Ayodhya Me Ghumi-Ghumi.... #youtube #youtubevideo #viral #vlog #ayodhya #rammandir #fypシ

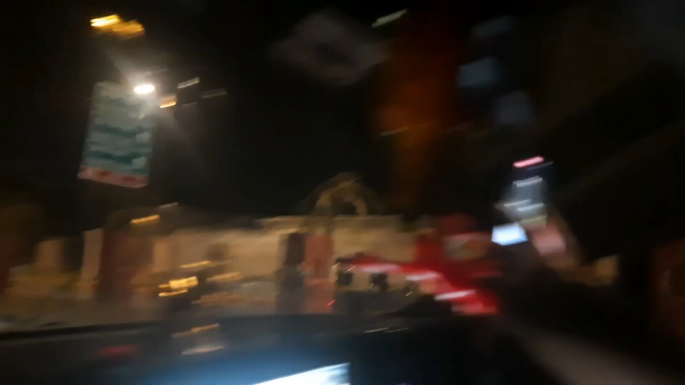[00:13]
here we have a car and everyone is sitting
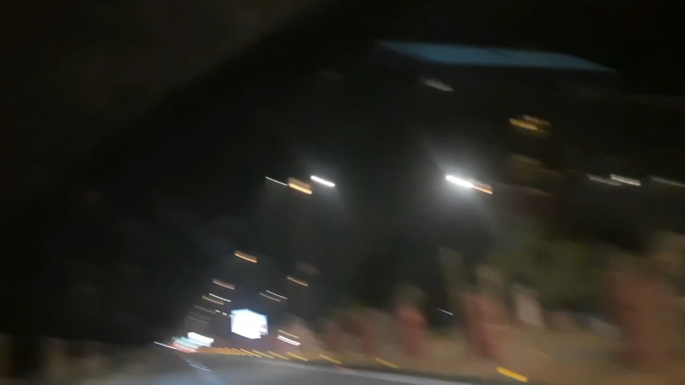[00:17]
and this is Ayodhya now we can see time